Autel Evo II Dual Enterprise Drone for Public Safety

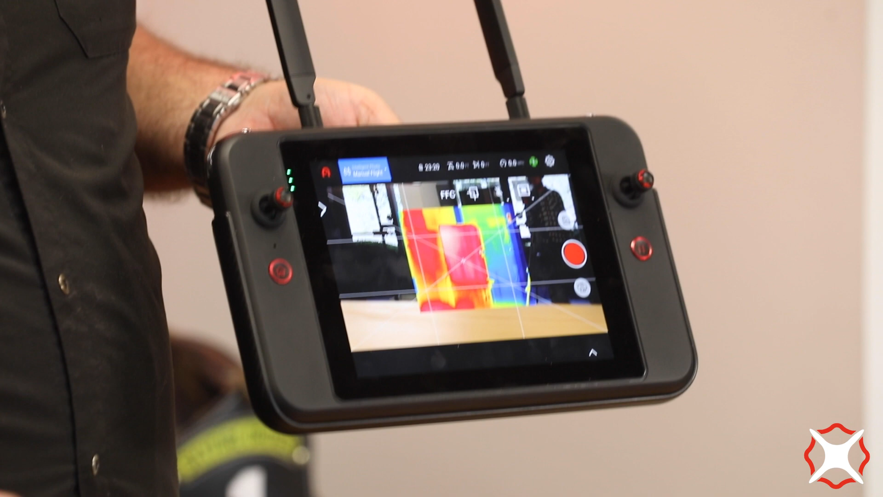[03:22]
It's a 48 megapixel sensor, and it shoots in 8K, so that gives you the ability to digital zoom up to four times and still have a pretty clear picture. You also have a 640 radiometric camera on here for your thermal imager, and of course you can layer the two on top of each other.